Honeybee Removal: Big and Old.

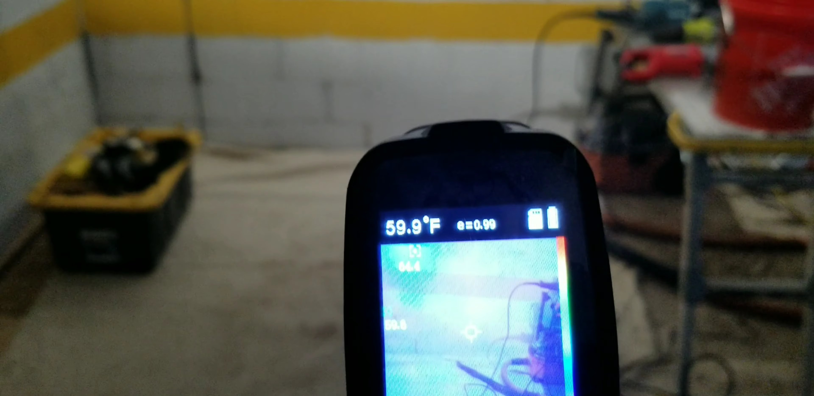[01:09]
On screen: spot 59.9°F
And as you can see here,
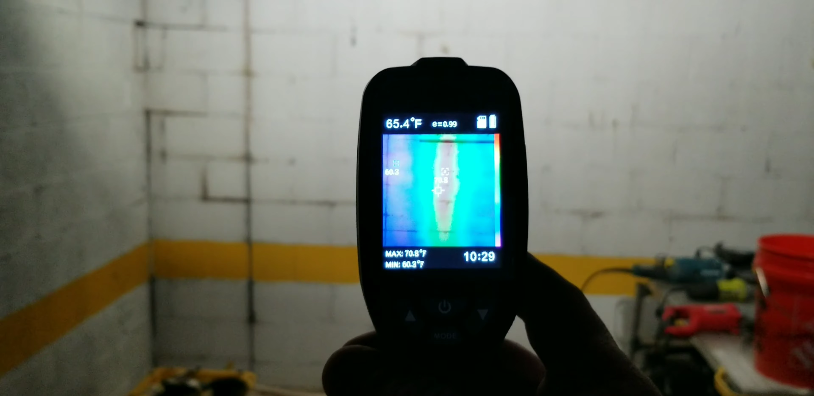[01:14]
On screen: spot 65.4°F
we've got one heck of a heat signature here.
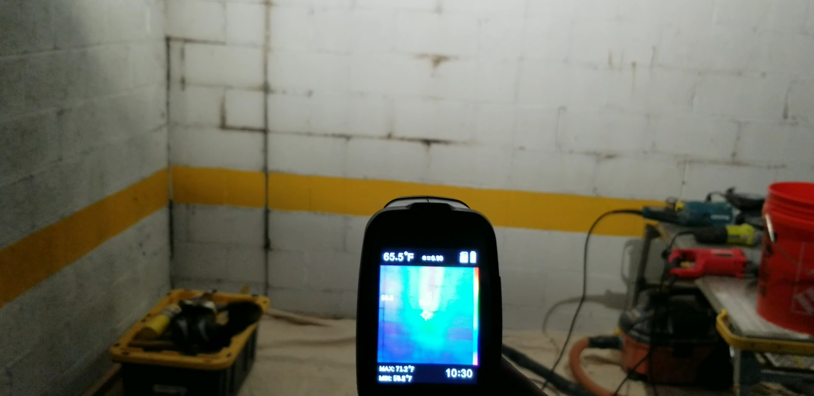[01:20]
Goes basically almost to the floor. I'm pretty certain there's honeycomb below that.
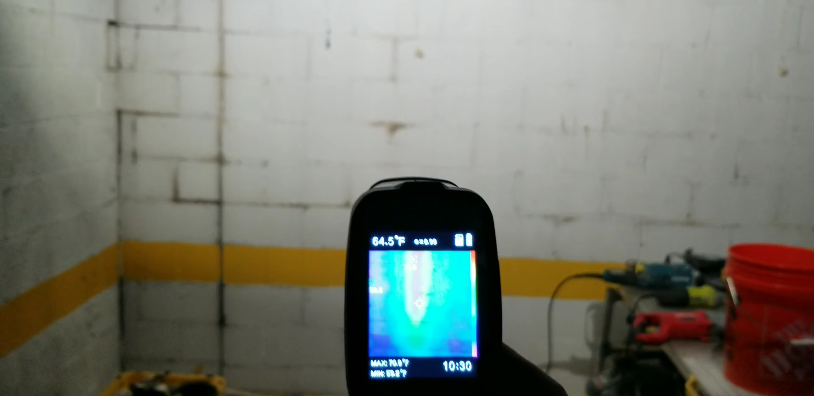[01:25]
On screen: spot 64.5°F
We've got probably a five or six foot heat signature that's red. All brood chambering and possibly second brood chamber up top.
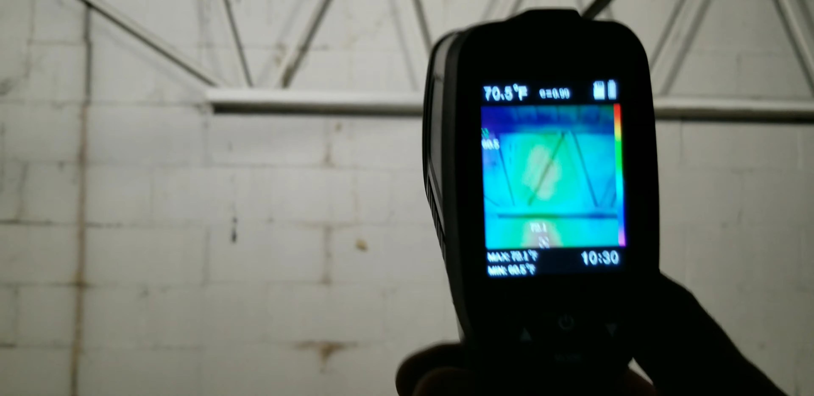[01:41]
On screen: spot 70.5°F
So, we're looking at a big one. I don't know if you can see my lines there.
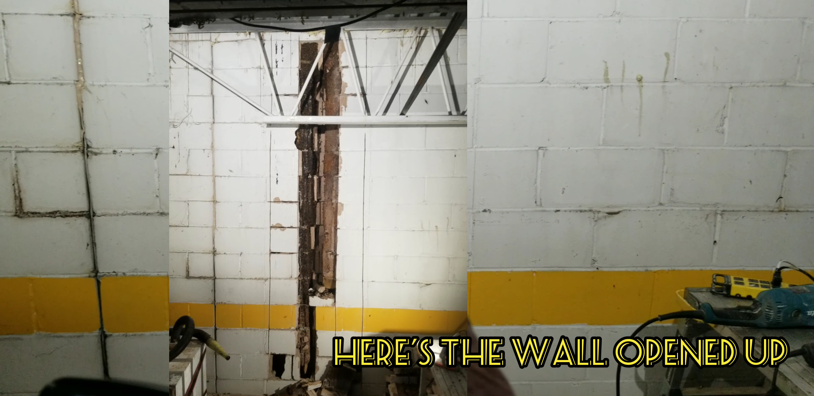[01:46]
Right here, that's the cut I'm going to make. Floor to ceiling.
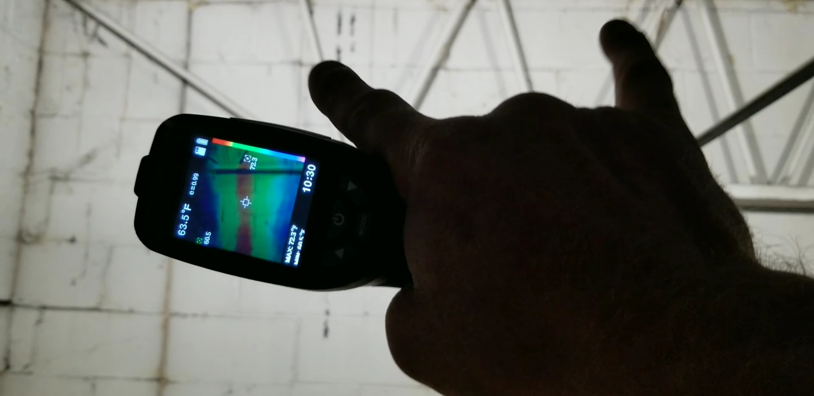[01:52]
Open up all those blocks. So, this one's probably three times the size of the first one. And there's another one this size next door. So, I've got a heck of a lot of work ahead of me.